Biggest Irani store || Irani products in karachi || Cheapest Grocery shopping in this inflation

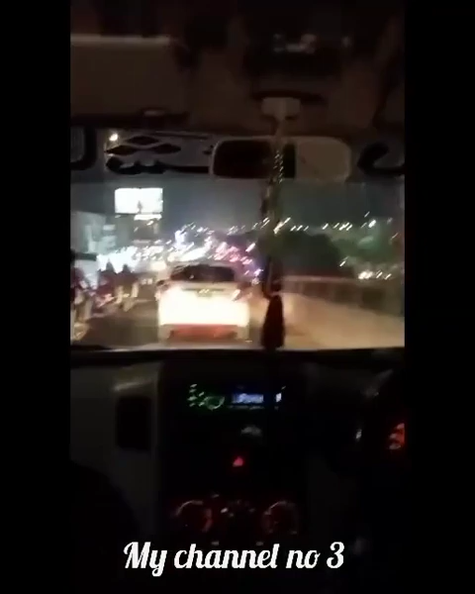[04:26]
یہاں پہ فوڈ سٹریٹ بھی ہے اور کراچی میں ٹرافک اتنا زیادہ ہوتا ہے کہ آپ کرافک دیکھیں تو سمجھ